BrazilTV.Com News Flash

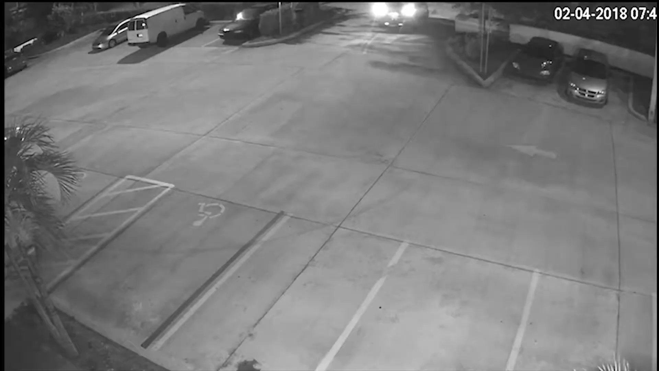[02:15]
Durante a noite, policiais receberam o chamado de que três veículos estavam nas proximidades. Nas imagens de vídeos capturado pelas câmeras de segurança da concessionária, mostra os jovens dentro do escritório em busca das chaves dos veículos.
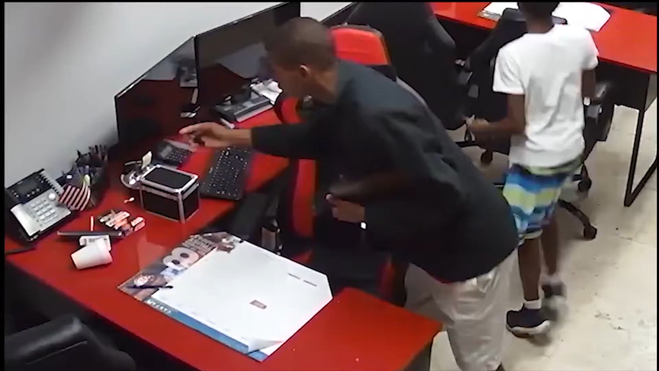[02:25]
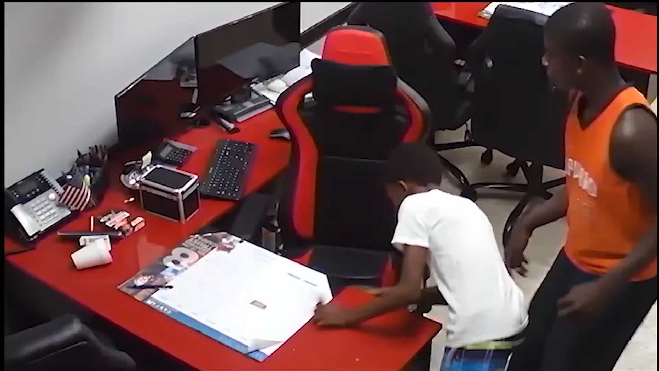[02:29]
Durante o roubo, os jovens tentaram deixar o pátio da concessionária tentando derrubar o portão de ferro.
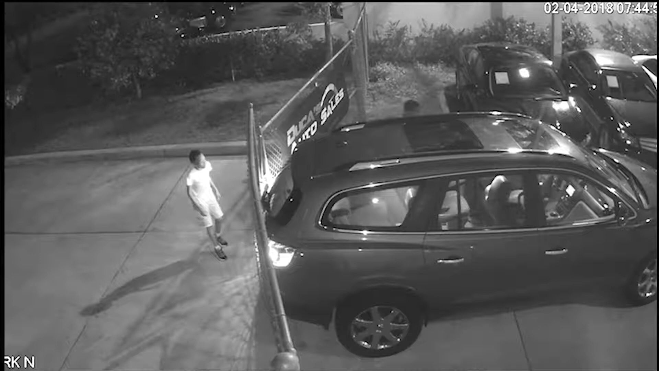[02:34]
Eles usaram o próprio veículo para abrir o portão. Como se vê nessas imagens, eles fizeram uma tentativa, mas não tiveram êxito.
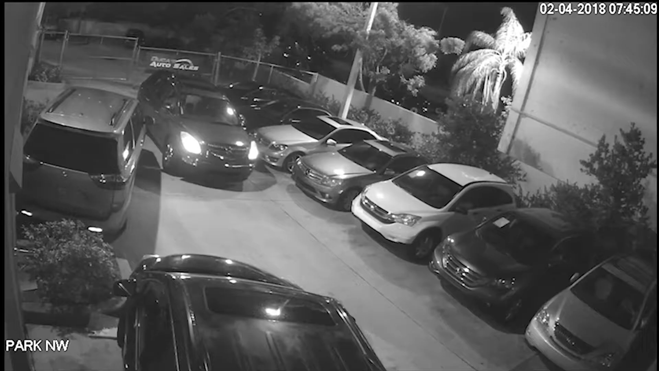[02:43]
E nesse momento, eles derrubam o portão, dando-se a fuga.